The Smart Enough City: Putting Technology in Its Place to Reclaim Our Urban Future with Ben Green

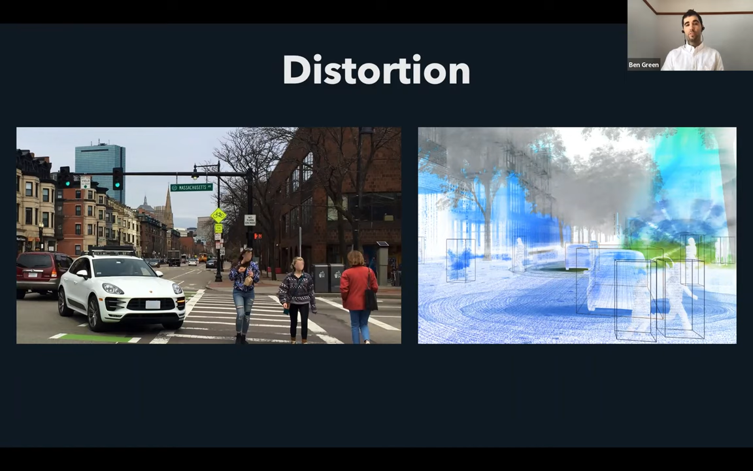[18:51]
But we can sort of see how this smart city vision is taking a streetscape and then rendering it digital as, you know, how do we view a city street as a set of computable objects? And more broadly, there's a sort of interesting through line of history here,
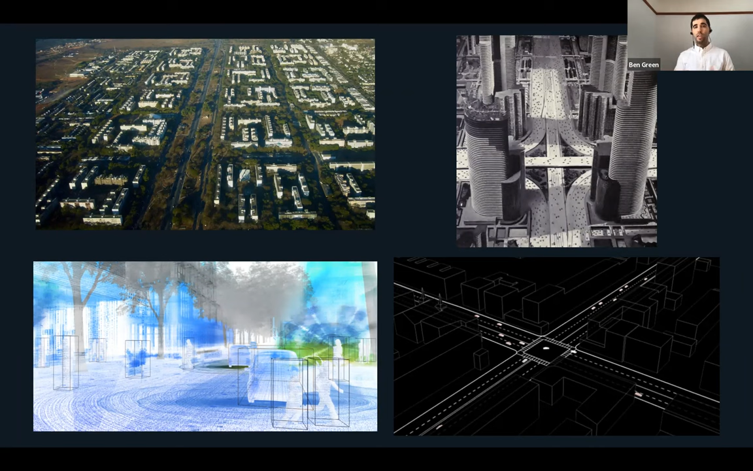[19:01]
as this sense of distortion that we see today in some ways echoes back to modes of distortion that were present in 20th century urban visions, such as Le Corbusier's design for Brasilia or the Futurama exhibit by General Motors, where we've shifted the mode of how we're creating a highly regimented order or what type of lens we are focusing on, but the underlying effort of taking a complex city and trying to render it into discrete,